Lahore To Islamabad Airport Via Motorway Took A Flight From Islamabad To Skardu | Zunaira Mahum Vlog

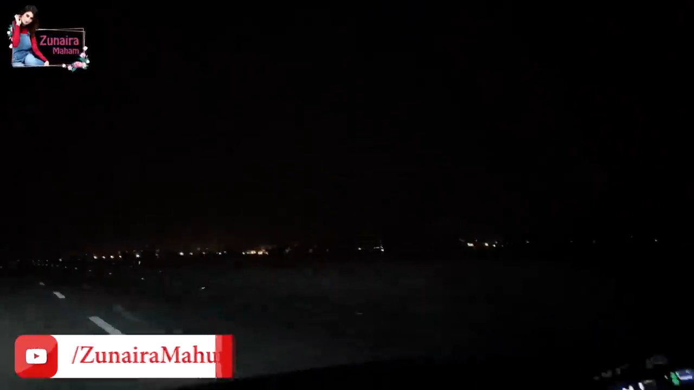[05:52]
بیالی آپ کی جو فلائٹ ہے وہ ڈیلے ہو چکی ہے اور اب آپ لوگوں نے تقریباً دھائی گھنٹے لیٹ پہنچنا ہے یعنی کہ صبح ساڑھے ساتھ آٹھ بجے کے درمیان آپ کی فلائٹ جوئے ہو جائے گی اور ہم کیونکہ ٹائم پر نکل آئے تھے اور ابھی جناب ابھی بھی صبح نہیں ہوئی تھی یہ جو آپ کو لائٹس نظر آ رہی ہیں یہ دور اسلام آباد انٹرنیشنل ائرپورٹ کی ہیں تو ہم لوگ پڑے پریشانت ہے کہ یار
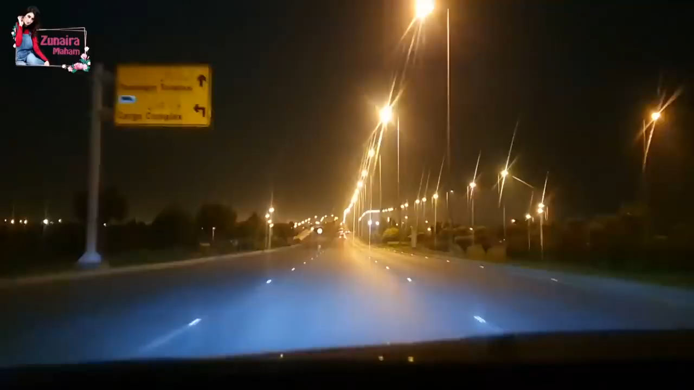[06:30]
یہ تقریباً سہری کا وقت تھا اس وقت تقریباً پانچ سوا پانچ ہو چکے ہیں لیکن پراپر ابھی دن نہیں نکلا ہے ہلکی ہلکی صبح ہو رہی ہے اور تھنڈی تھنڈی ہوا ہے